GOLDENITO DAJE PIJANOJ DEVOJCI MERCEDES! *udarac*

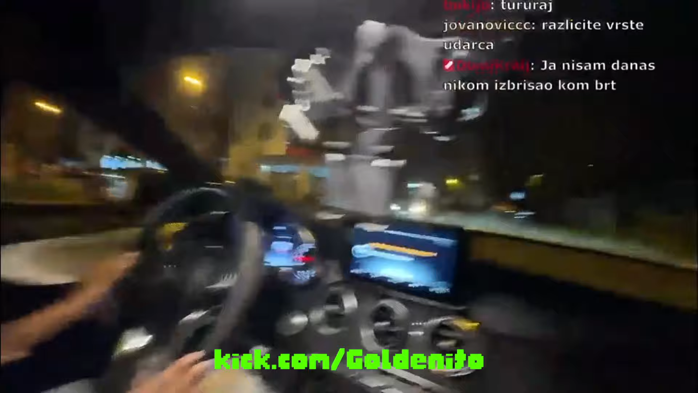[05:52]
Ovaj te čeka već minut. Možeš. Možda nas ne čeka što da moram. Možeš, dobro, jebik. Ovi ležeći su napravljeni kao piramide. Dobar je ležeći, respekt za ležeći. Važi. To da ti usporiš za te ležeći.